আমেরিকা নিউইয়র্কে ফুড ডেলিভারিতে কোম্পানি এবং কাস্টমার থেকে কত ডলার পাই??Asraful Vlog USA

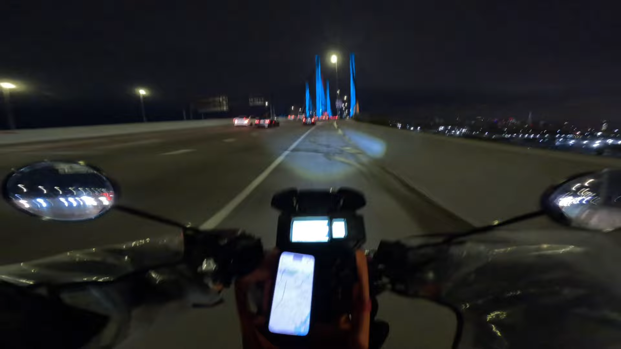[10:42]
লোকাল রাস্তা দিয়ে গেলে আমার এখান দিয়ে লাগবে 25 মিনিট, আর আমি যদি হাইওয়ে দিয়ে যাই আমার লাগবে মাত্র 7-8 মিনিট।
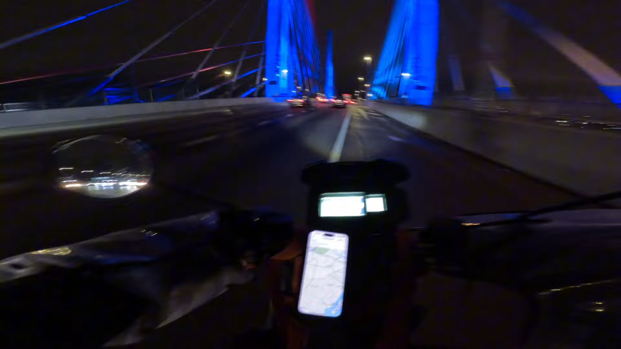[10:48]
তো সেই কারণে আমি হাইওয়েটা ধরছি। আর যে ব্রিজ দিয়ে যেতেছে এটাকে বলে কশস্ক ব্রিজ,